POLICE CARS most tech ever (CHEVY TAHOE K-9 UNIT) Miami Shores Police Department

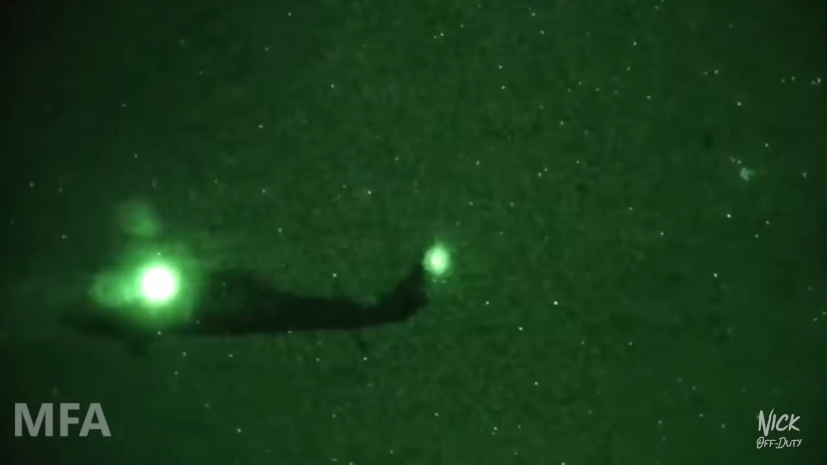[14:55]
ambient light, this amplifies heat. So if you're hot, I can see you.
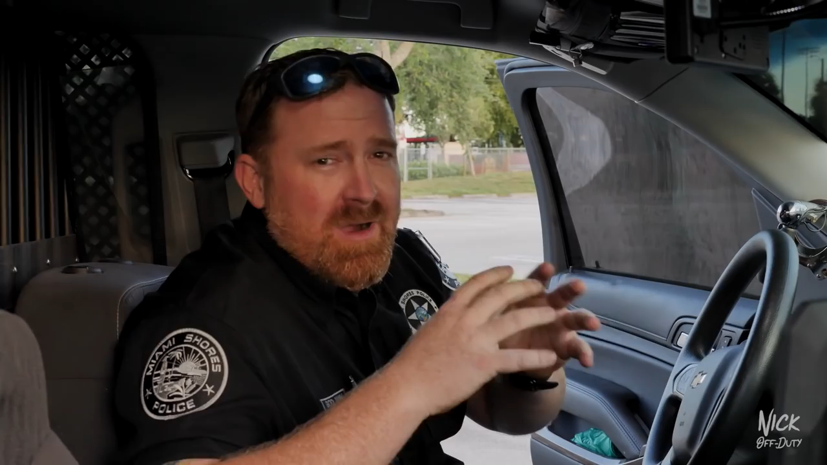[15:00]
If you're running from us, and whatever's hot will just glow. Kind of like the police, like in a police chase, you see the helicopter. The white hot, white and black. Yes.
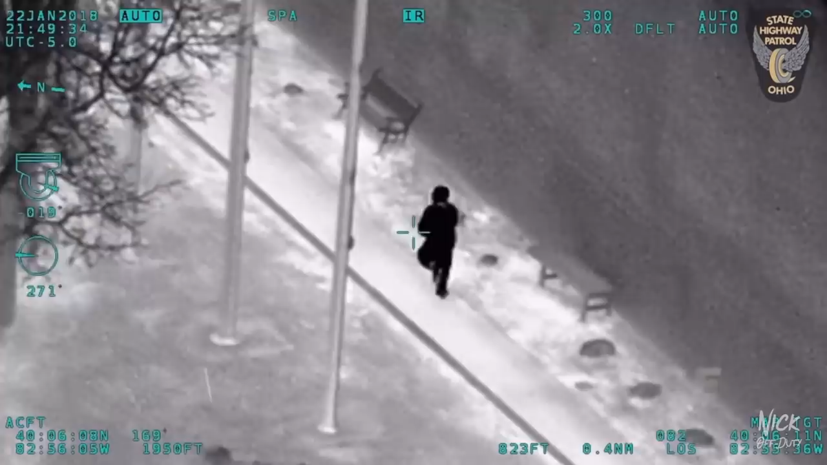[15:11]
And everything, and someone's running, and you just see they're just glowing white. So that's what this is.
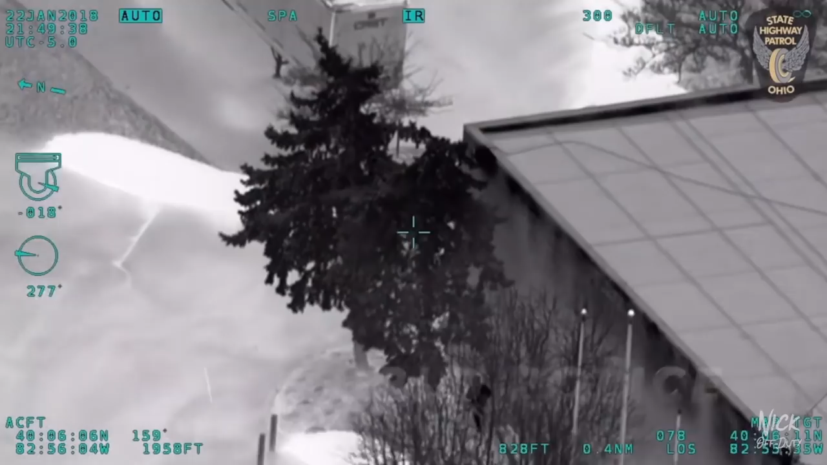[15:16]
That up there? That's it. That's it. So it's right here in the car. In the car, right to my laptop.
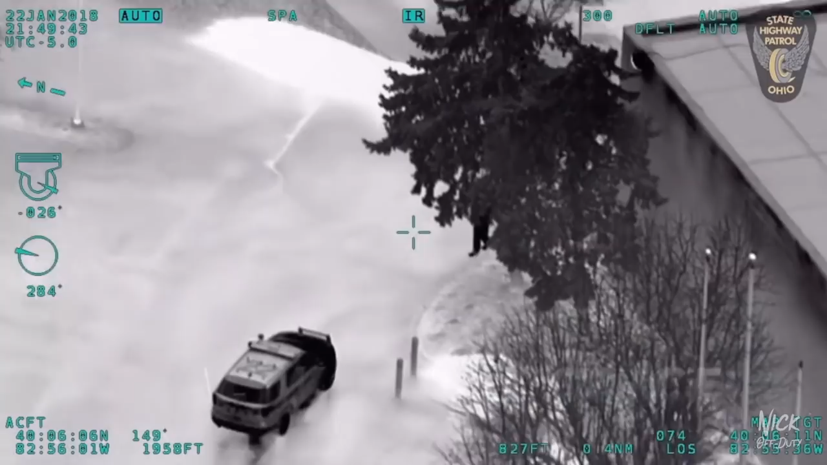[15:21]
So we're operating mostly at night, and if we drive with our lights on, we're visible, and the bad guys can see us.
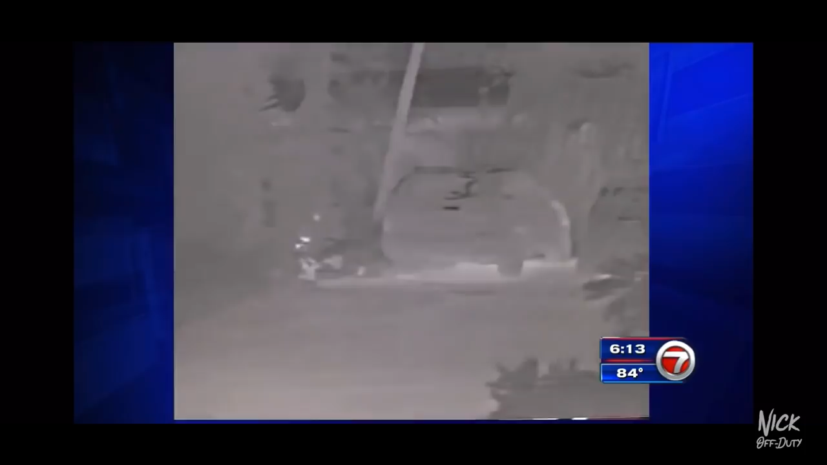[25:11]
At some point, one of our canine officers who has the thermal imaging on his car sees a heat signature, and it's pretty good.